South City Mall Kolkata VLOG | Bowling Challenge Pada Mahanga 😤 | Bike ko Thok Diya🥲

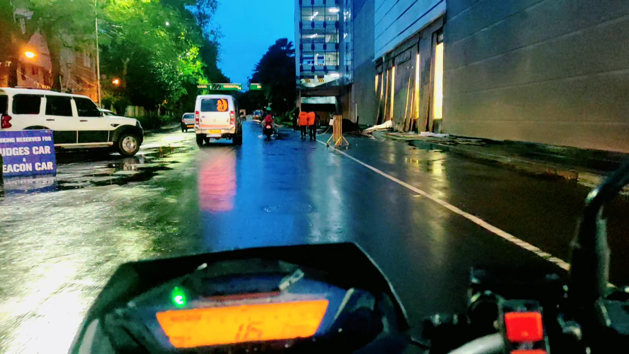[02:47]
एंटरिंग साउथ सिटी मॉल, वाह गाइस पार्किंग लॉट में जा रहे हैं हम लोग।
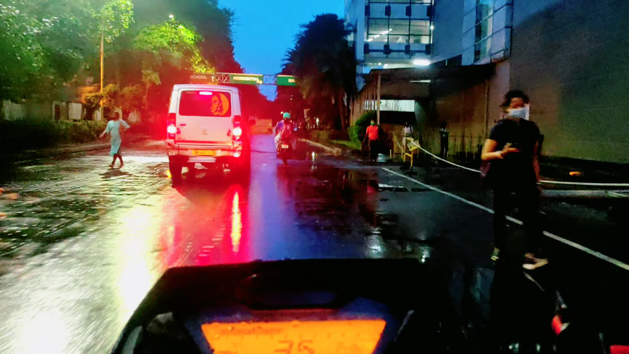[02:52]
अरे यार तेज चला ही नहीं पा रहे, इतना पानी गिरा है, स्किड खा रहा है बाइक, चला नहीं पा रहे तेज। और ये गाइस सामने बम्पर है यार, तीन को बम्पर, वाह बम्पर रहते अपना दम पर।
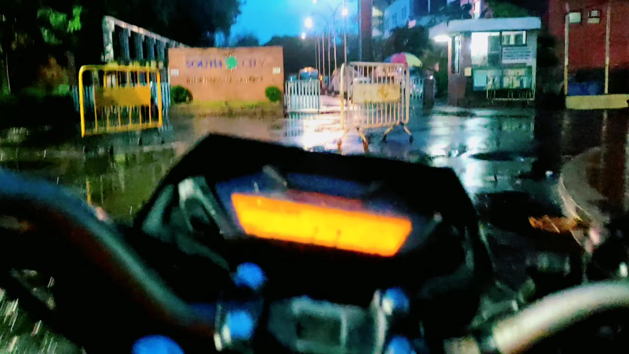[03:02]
वाह चलते घूमते, पार्किंग कहाँ करना है यार, यहाँ ना, यहाँ नहीं, आगे का होगा शायद।